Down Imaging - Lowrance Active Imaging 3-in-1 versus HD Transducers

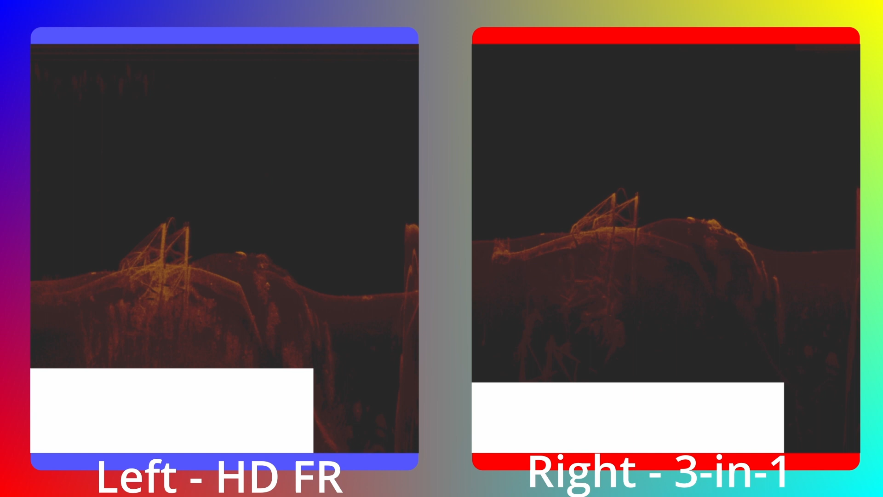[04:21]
You'll notice some white lines at the bottom. That's from the way that the transducer is ranging.
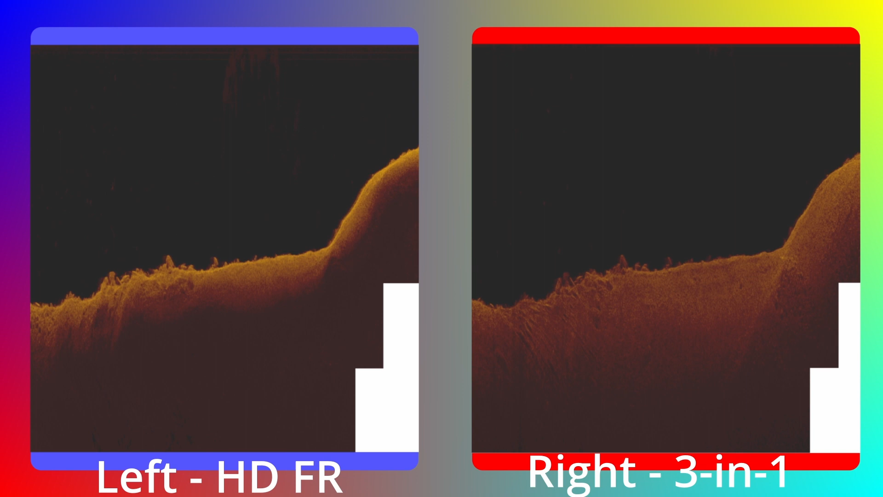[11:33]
okay here's another edge we're coming up on but you can see the detail that we're seeing before we're coming up on this little hump here and again the important thing is that i know it's getting to be repetitive on these edges